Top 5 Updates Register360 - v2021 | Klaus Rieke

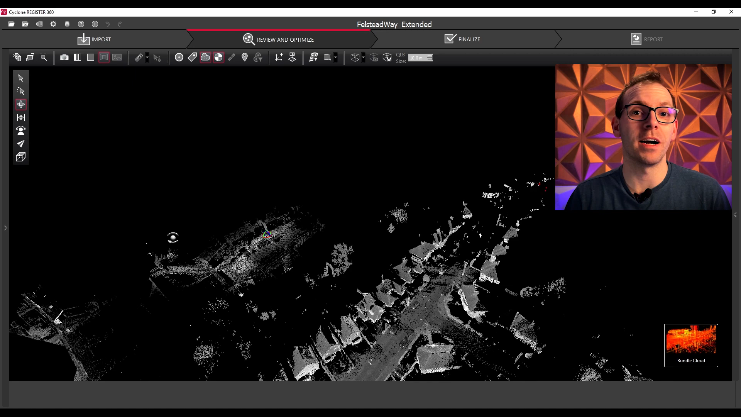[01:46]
So combining this with a merging tool, this is awesome.
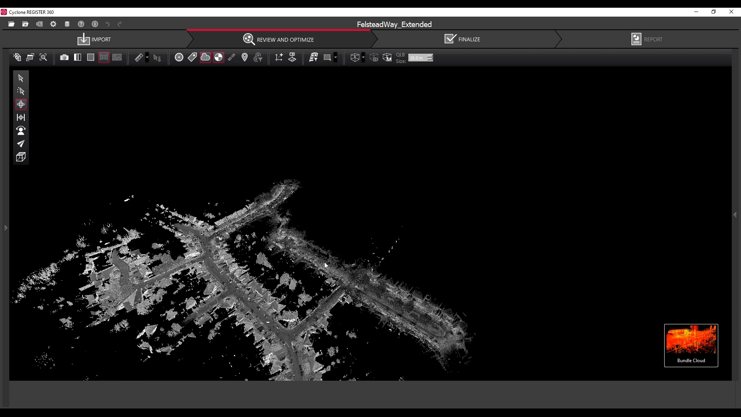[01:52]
Number 3. Undo and redo. If you have a link which you didn't want or you do something,
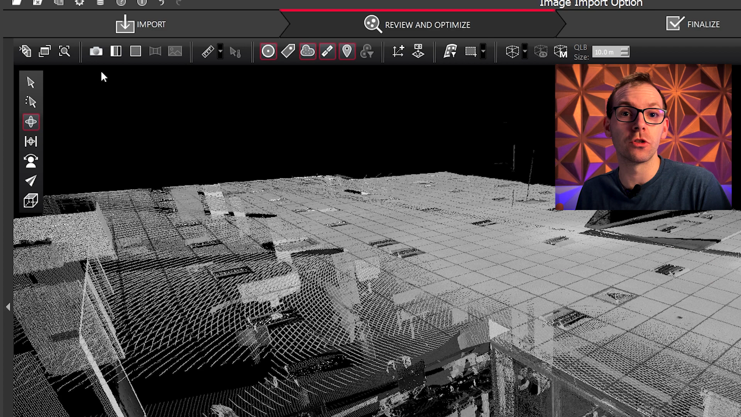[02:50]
This one saves you a ton of
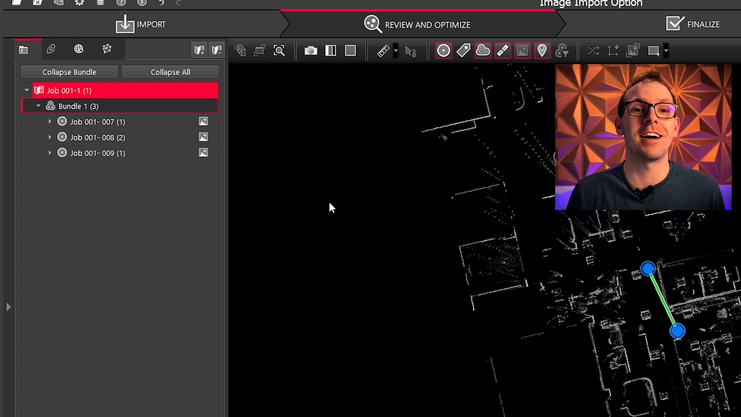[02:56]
time when you want to get from the point cloud and want to start drawing your data up
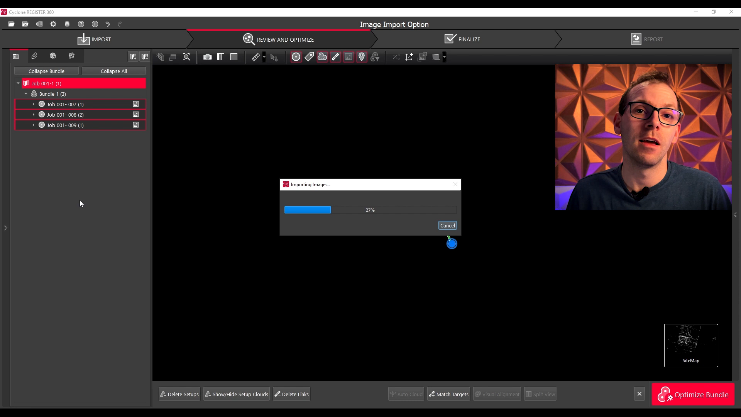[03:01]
and want to need to leave later as deliverable the colorless point cloud.
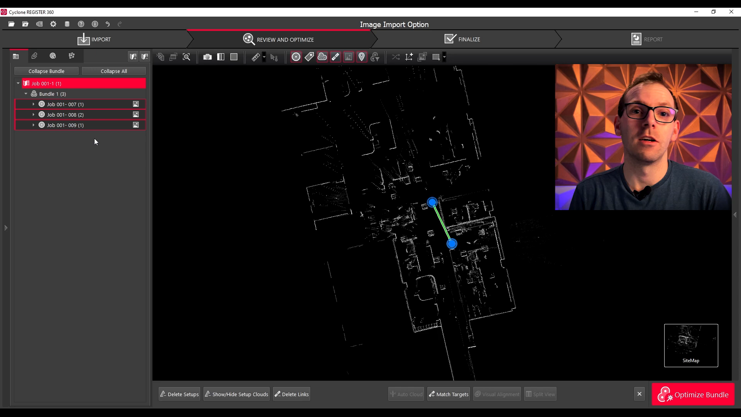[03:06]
Stream up your data with the new feature importing images when you need it.
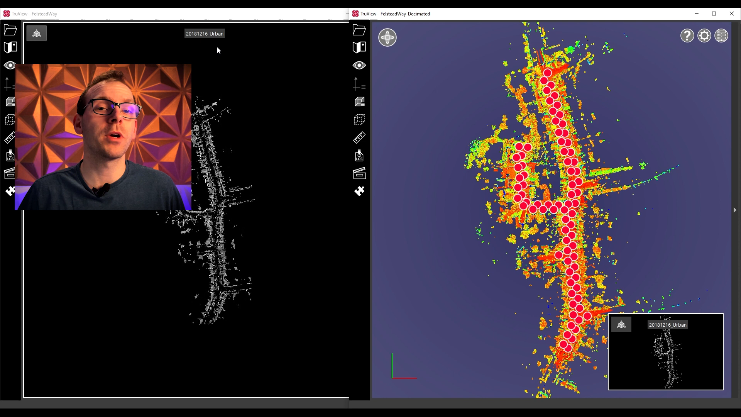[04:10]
So here we can reduce the points for example to half a millimeter one centimeter and this one allows you to reduce a lot of the data overall in your project or
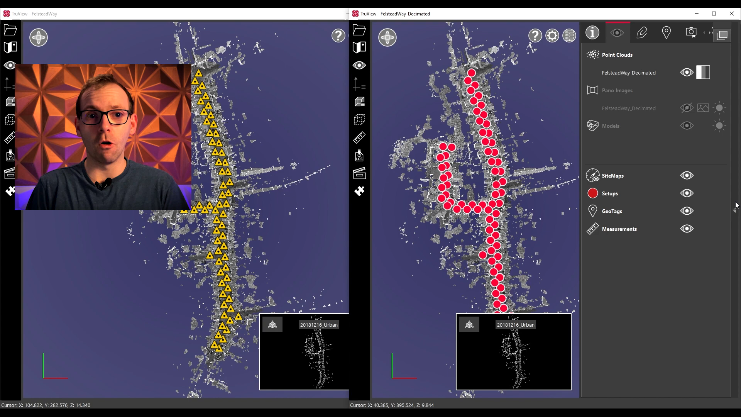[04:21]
even more to have smaller file sizes.
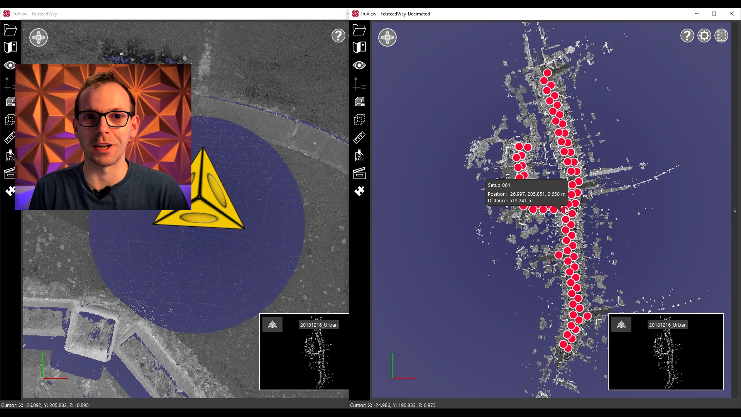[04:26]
Determate point cloud this will be great.